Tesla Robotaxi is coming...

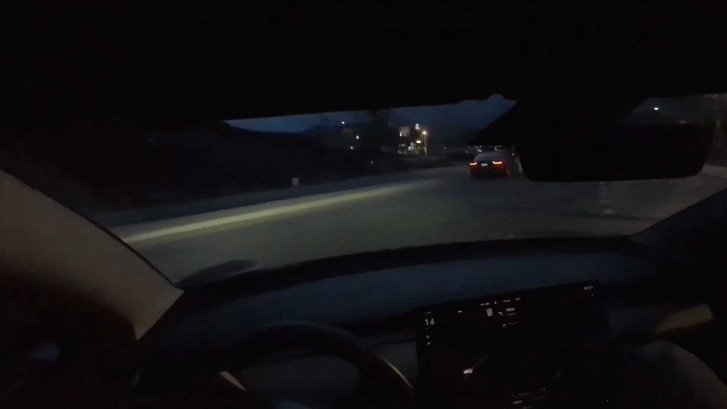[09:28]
us on some tough roundabouts let's see if we can get on the highway here approaching our first roundabout here we've
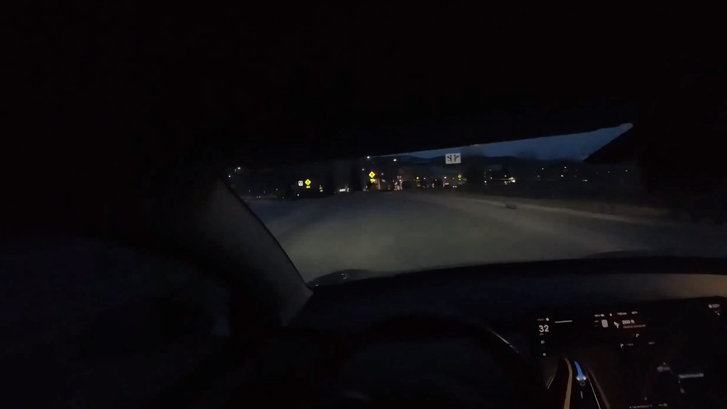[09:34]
got two lanes so we want to make sure it's hanging out in the right lane here which is correct we should be pushing through not waiting for this car and no problem again as a reminder full self-driving 11 really did not do a good job with roundabouts it's moving a little bit slowly as we approach this entryway so i'm giving it some accelerator and now it's ramping up with no more need to touch the accelerator